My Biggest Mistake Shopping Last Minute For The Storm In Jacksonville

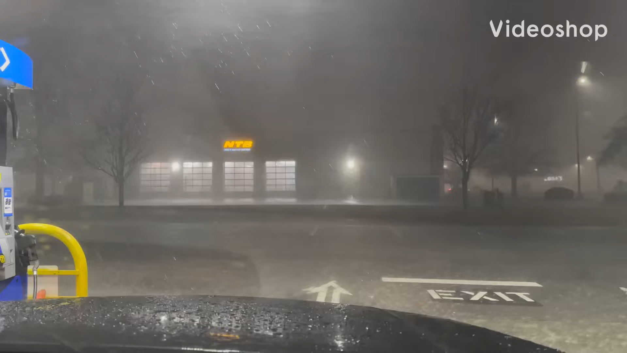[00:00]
The storm is here guys, oh my gosh, yes, we are at the gas station and we are in Little Raleigh. I think we have to drive out right now, you can't see anything.
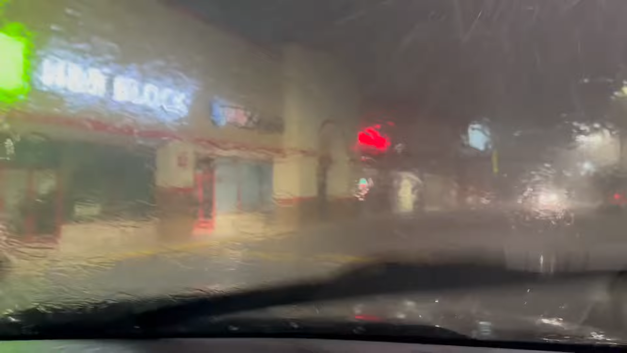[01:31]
I can't even see the sign on the building.
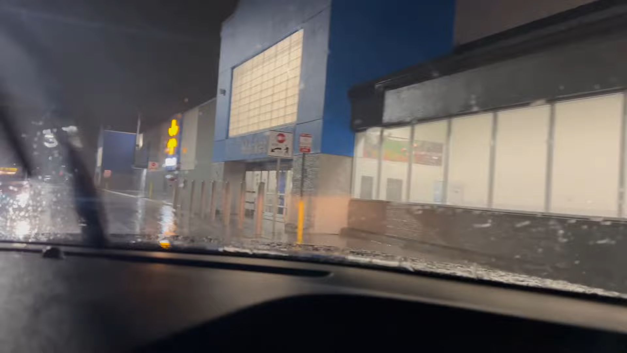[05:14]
we will be trying to park as close as possible we are going to park in one of the pickups but there is a park right there with the yellow is it right there with the yellow post you don't look like a pickups a pickups it is not a park So I bought this parking beside the handicap This one right here There's one more, let's move the train